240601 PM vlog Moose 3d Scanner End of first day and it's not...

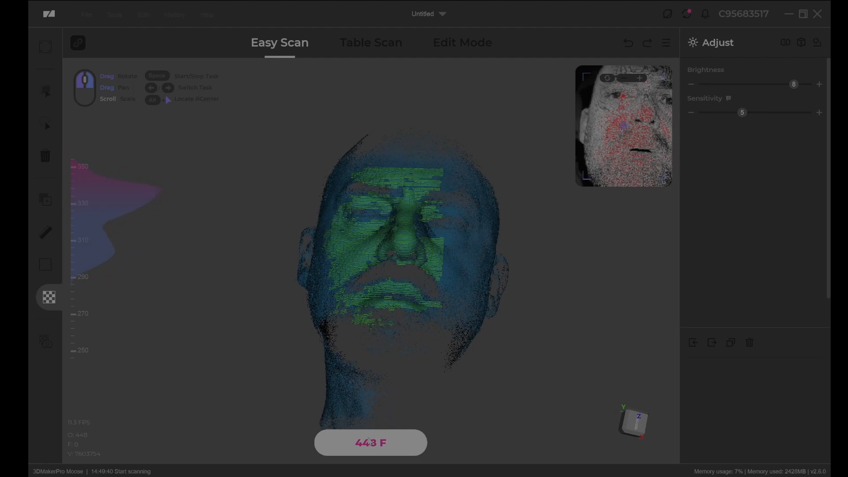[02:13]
get it in get everything in the frames wrap up ramp up real fast so you end up with this massive uh file which
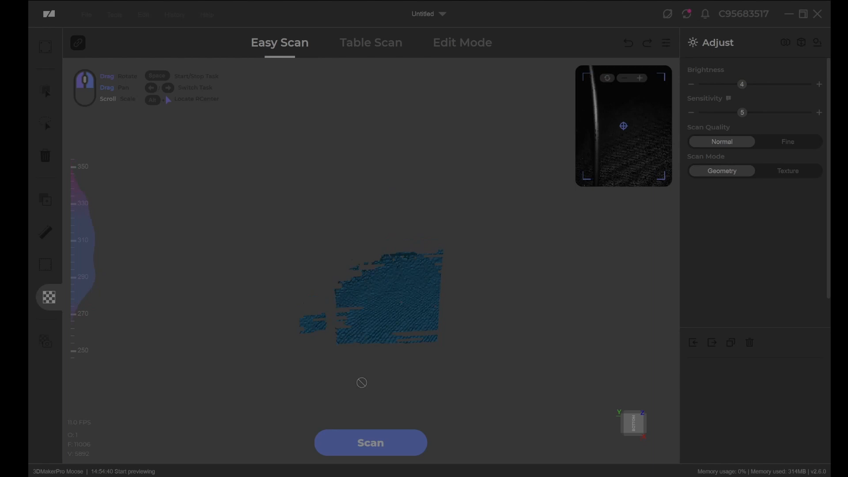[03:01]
um that means you only have basically that much that you can actually scan and buy that high
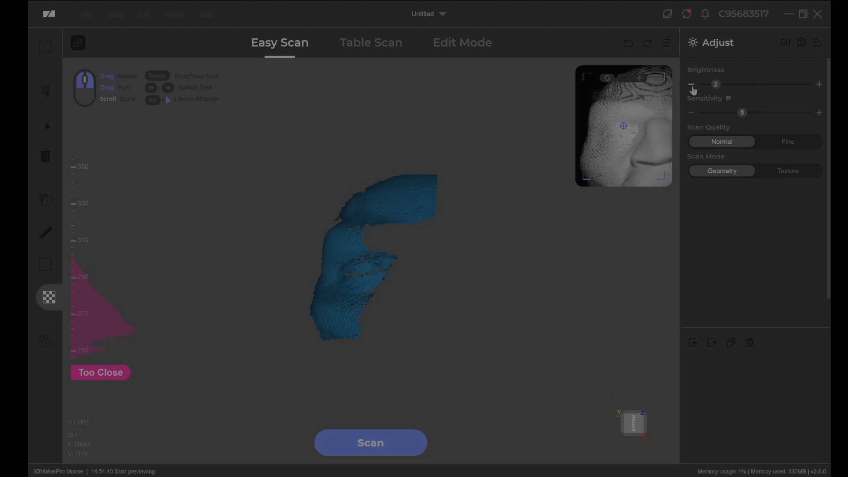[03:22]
if you want to do that sort of thing then you have to do it manually by walking around and i assume that all the imus in it would function the same way as you know any photogrammetry app
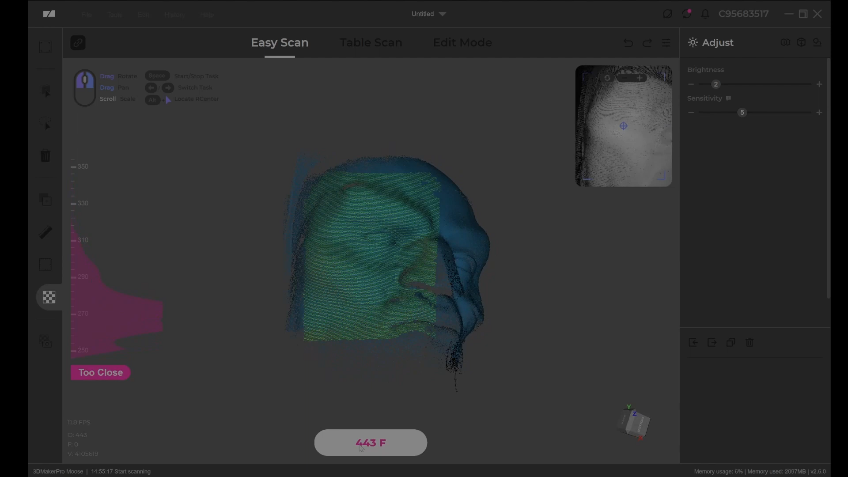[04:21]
and it doesn't like this fuzz or this fuzz much which is not much of a beard really it's just a bit of stubble it would not capture